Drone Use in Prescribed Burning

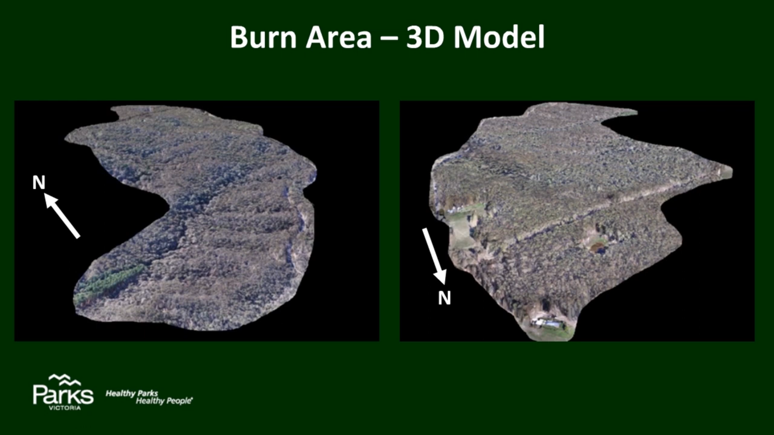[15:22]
but for me working on a burn, if I've got that in front of me, that is really useful for me. That's a kind of an image I can stick in my head and recall it while I'm working. I think this is a non-playing 3D model, so you can see slope aspect. The imagery renders the top of the canopy as a surface, so where there are holes in the canopy,
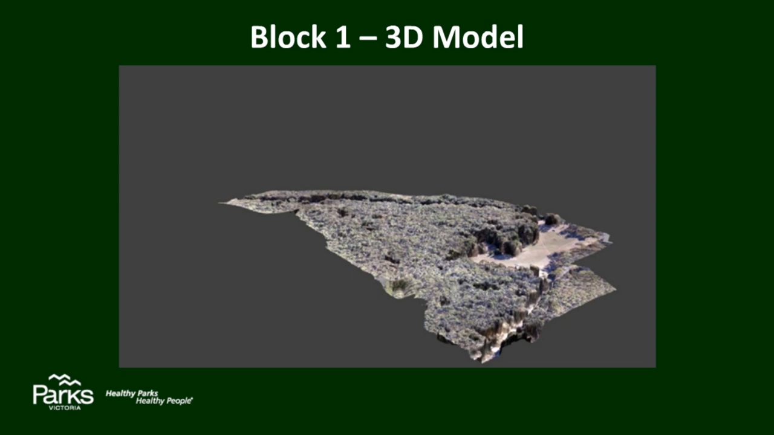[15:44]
you can see dimples, but yeah, it gives you a pretty good idea of what the block looks like. All right, here's Rich's summary of it.